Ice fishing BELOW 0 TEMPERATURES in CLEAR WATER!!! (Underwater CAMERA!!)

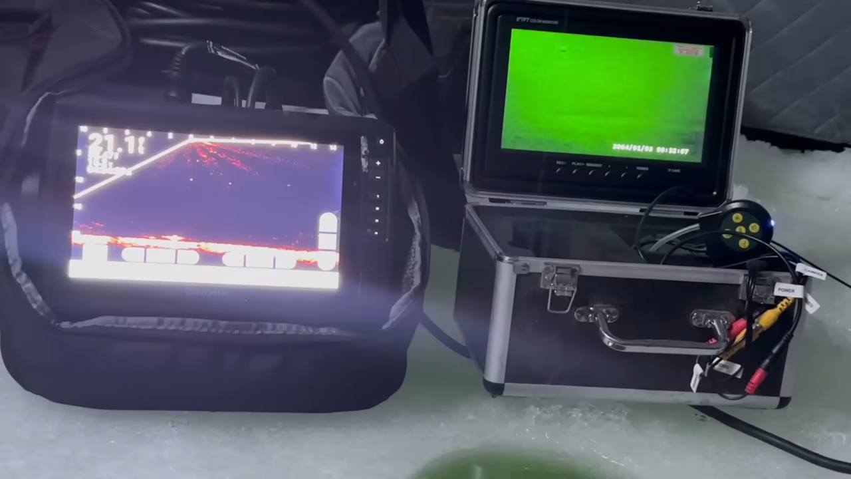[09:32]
that's a pike that's a pike yeah that was a pike you see that perch scurry off
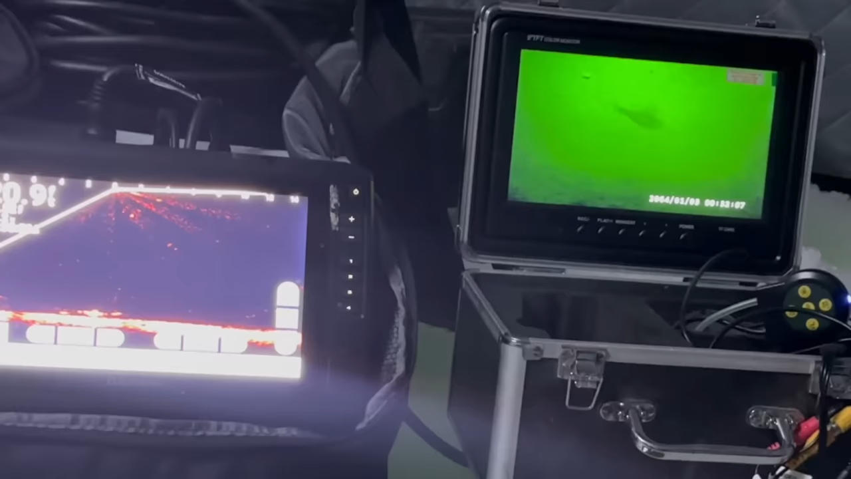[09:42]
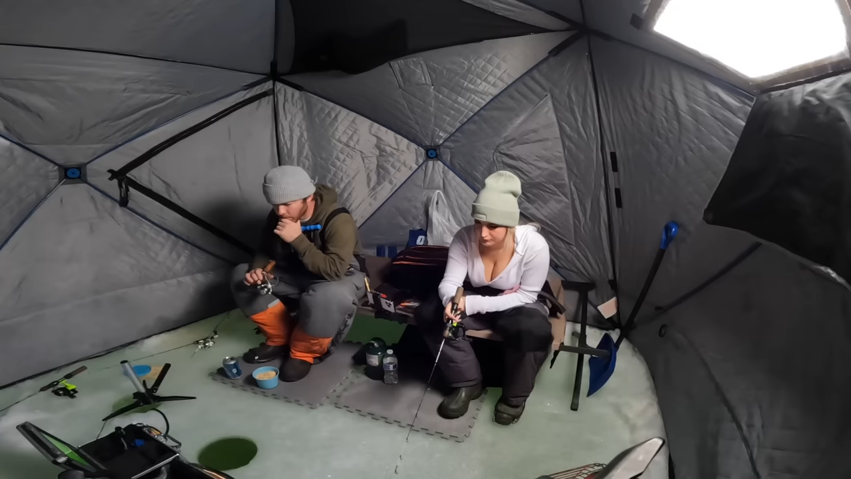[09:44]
no he might do it
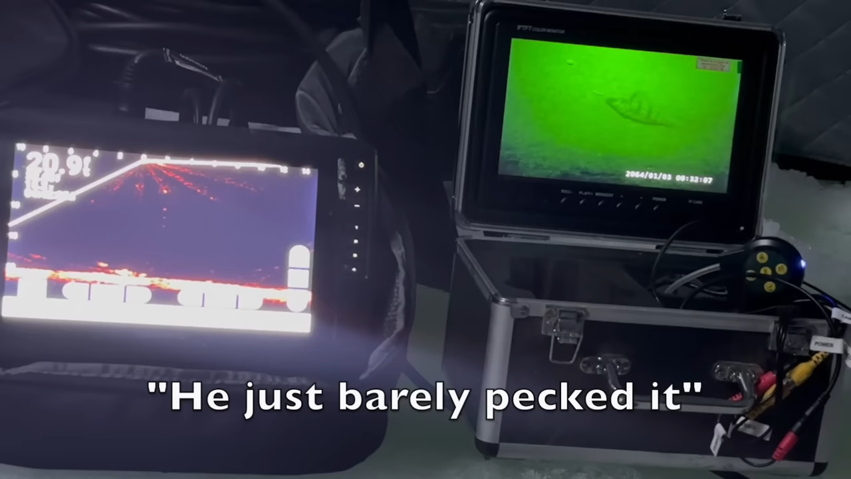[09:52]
he just barely picked it just barely picked it
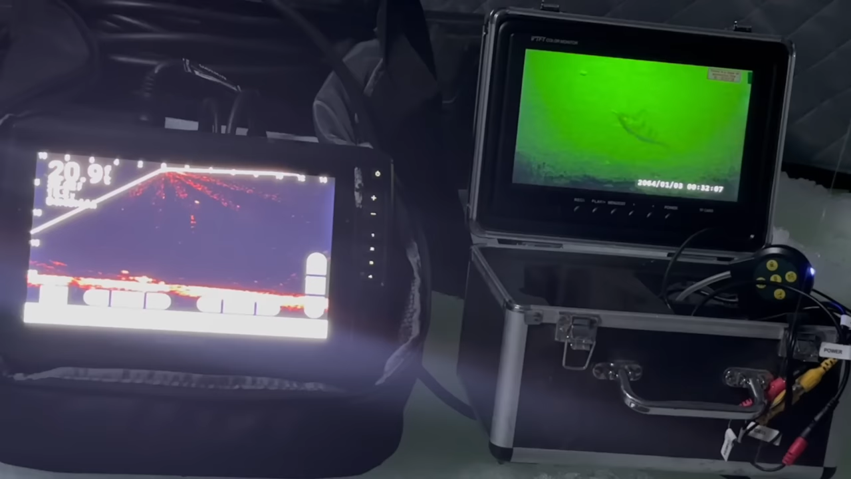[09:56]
he just ripped it apart he didn't have the hook though
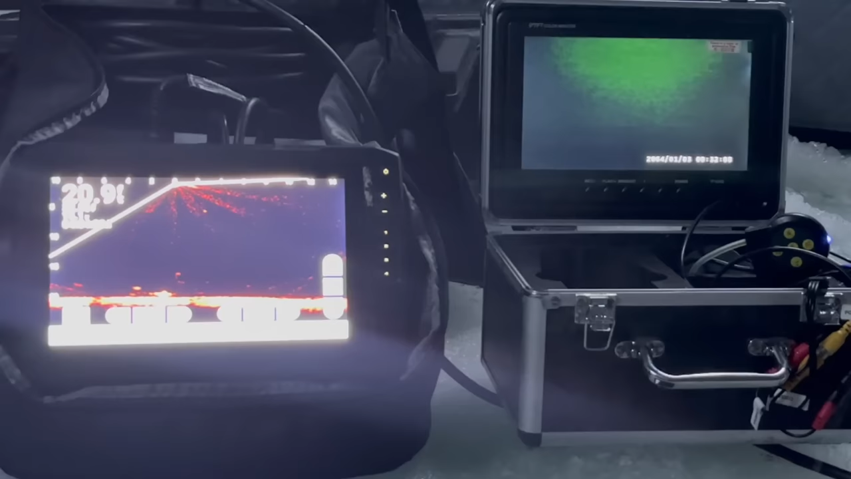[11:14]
no he's wrapped in the camera